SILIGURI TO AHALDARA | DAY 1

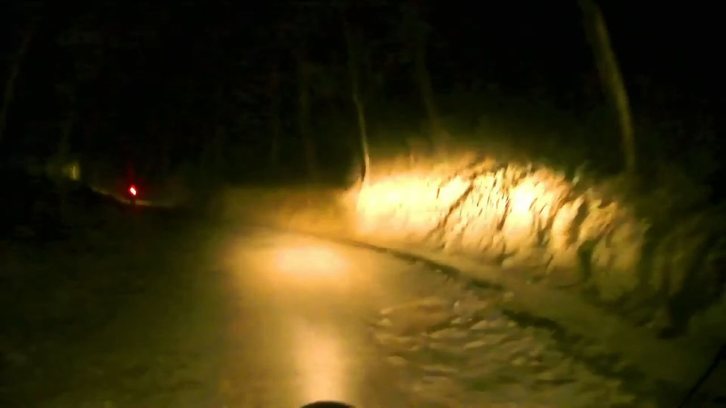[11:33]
हम सबको पहले ही निकलना चाहिए था क्योंकि अंधेरा हो गया है, थोड़ा तो दिक्कत हो ही रहा है। एनीवेज कोई बात नहीं, जाना तो पड़ेगा ही। यही होता है असली एडवेंचर ब्रो।